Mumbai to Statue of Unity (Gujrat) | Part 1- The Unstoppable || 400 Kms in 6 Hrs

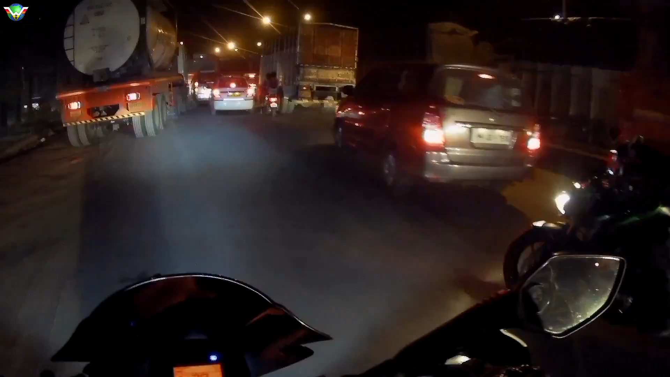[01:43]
केतन भाई, ट्रैफिक शुरू हो गई भाई.
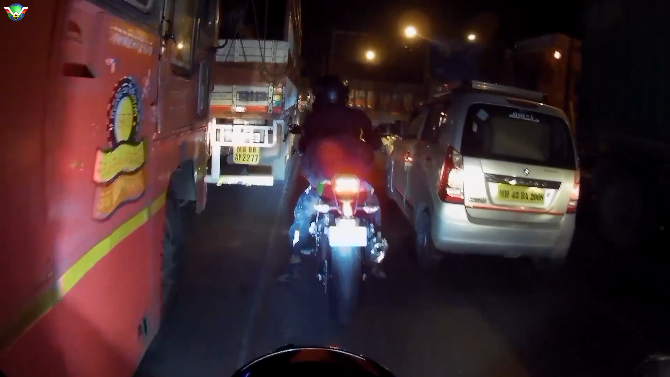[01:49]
अरे यार, ये क्या ट्रैफिक है, सुबह सुबह फिर मूड ऑफ कर देता है ट्रैफिक है. One eternity later. All right, Fountain Hotel हम पहुंच चुके हैं. थोड़ी बहुत ट्रैफिक थी.
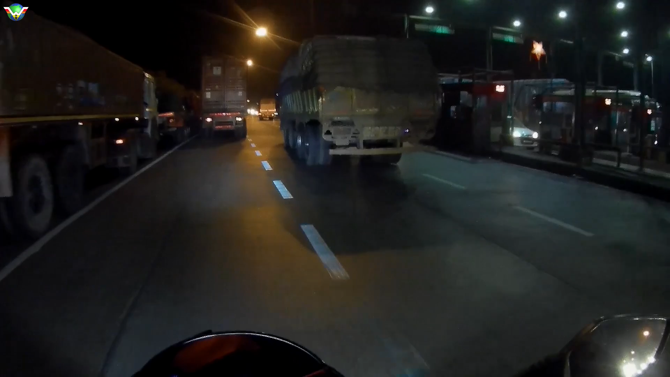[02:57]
कुछ ज़्यादा फास्ट नहीं जा रहे हैं ट्रक के बीचों में से?